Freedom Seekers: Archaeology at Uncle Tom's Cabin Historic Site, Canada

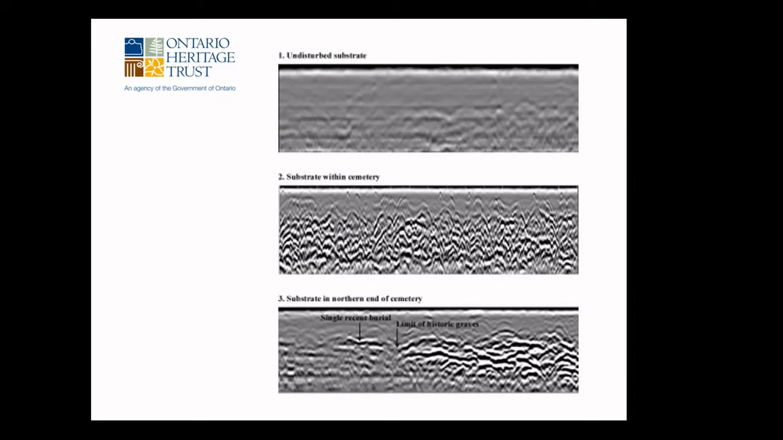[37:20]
the northern limit of the historic graves or at least a burial free strip along the along the northern edge of the cemetery before the fence line. Now, here are the GPR results overall of the burials in the Henson family cemetery.